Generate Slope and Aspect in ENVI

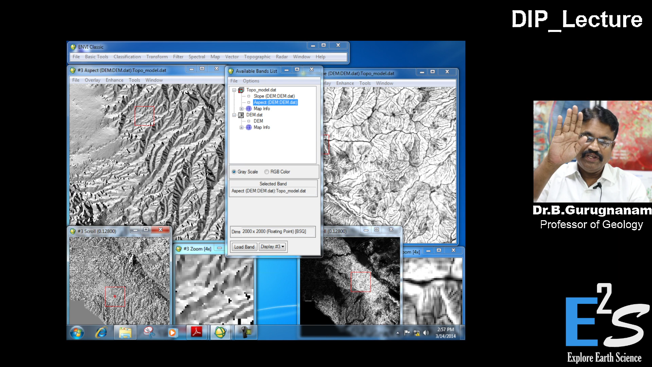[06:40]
This is the aspect, as I said, it is the orientation of the slope in terms of slope, right from degree 0 to 360 degree. So this will also give a lot of applications. Only the logical idea is the important for us to think how this type of slope map and aspect map will be helpful for hydrological modeling,
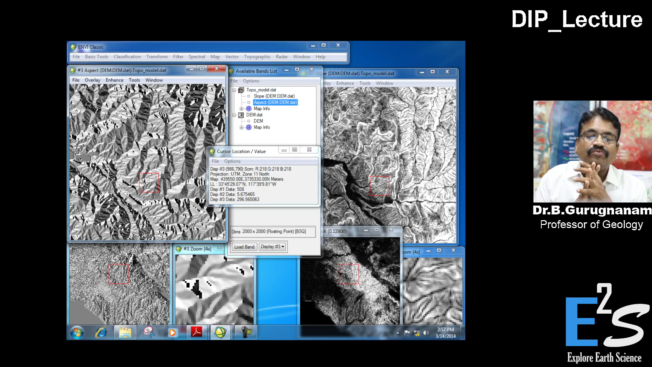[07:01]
So only thing, we have to bring our ideas here from the geogenic source point of view, and then you see display data, the angle is given. Now you calculate if it is 328, it is almost west to the north, near west. Like this you can do lot of applications when you use this map. And similarly, the slope angle also can be useful for the movement of water, understanding the movement of water,
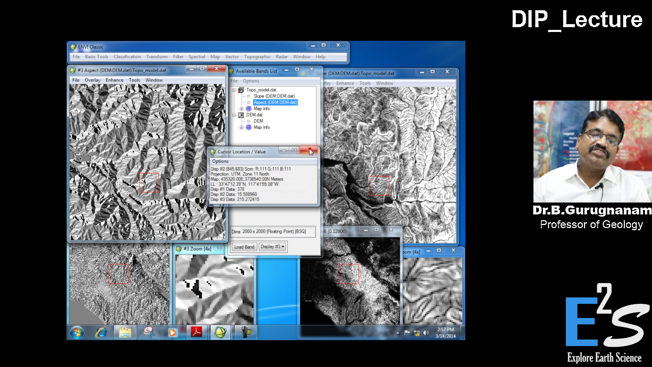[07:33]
and slope is the direction of movement, and so on. So with this, the lecture on